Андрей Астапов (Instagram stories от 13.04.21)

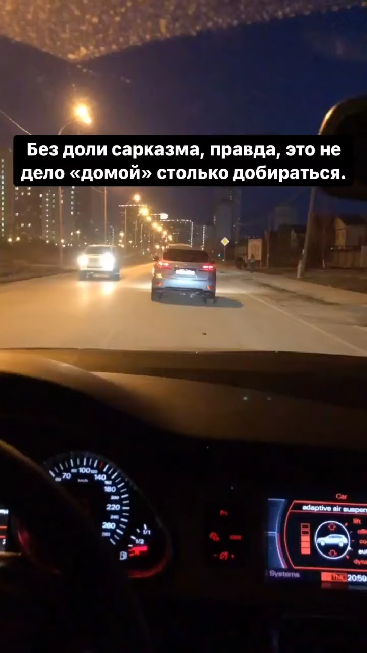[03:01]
Друзья, кто на широкой речке живет или в академическом, я вам, конечно, сочувствую. Время 9 вечера. Мы катимся 10 километров в час с частыми остановками. Я просто решил доехать за рулем.